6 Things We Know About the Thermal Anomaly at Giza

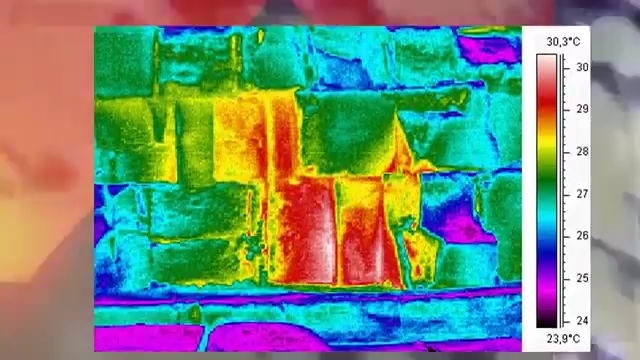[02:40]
On screen: scale top 30.3°C, scale bottom 23.9°C
the Egyptian Ministry of Antiquities confirmed that strange heat anomalies were found within all of the pyramids.